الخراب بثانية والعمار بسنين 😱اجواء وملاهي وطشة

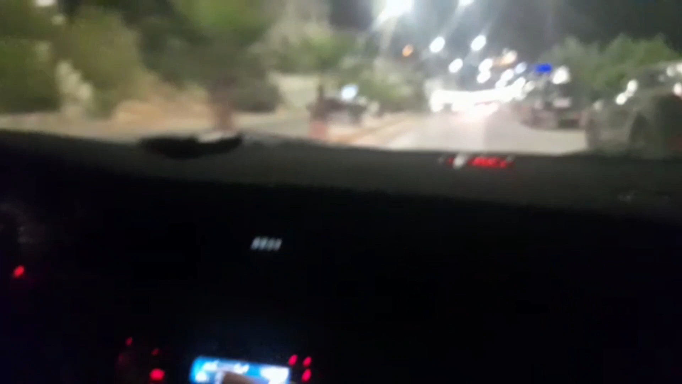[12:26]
وهيكا جماعة احنا سب ماحس الجو عنجد بجنن غير شكل
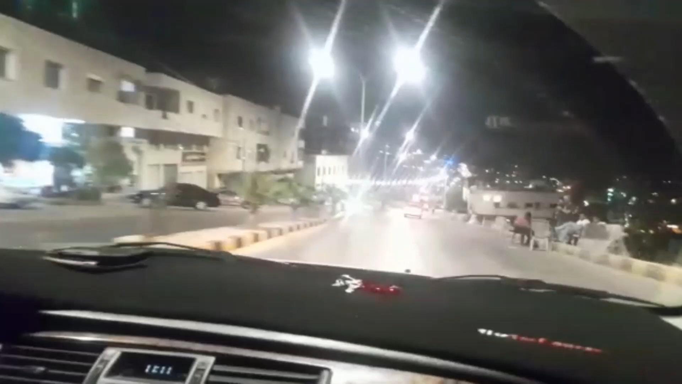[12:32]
شوفوا شيكم شايفين شوفوا شوفوا الجماعة ما شاء الله
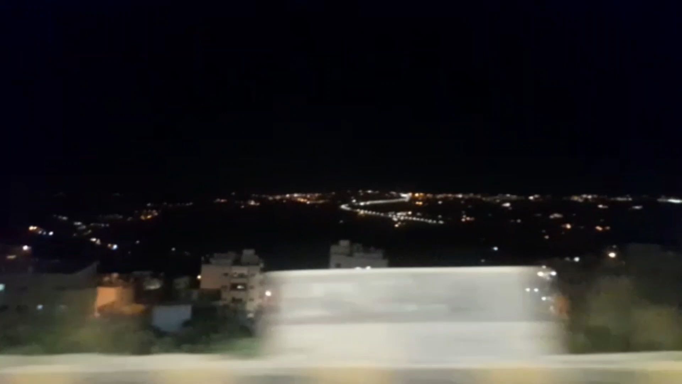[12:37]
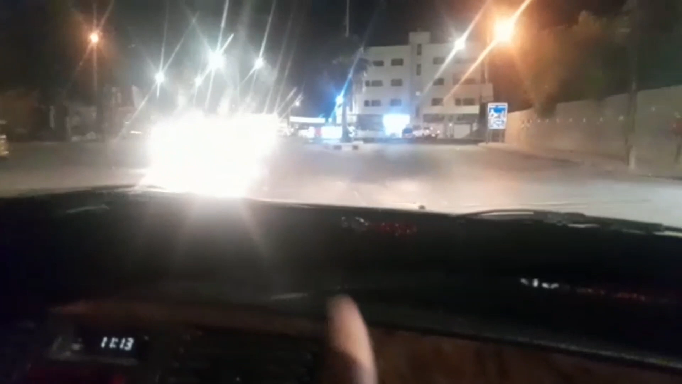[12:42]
احنا هسا عند دوار ماحس شايفين لسا مش مبين هس ببين هايو مشان هايو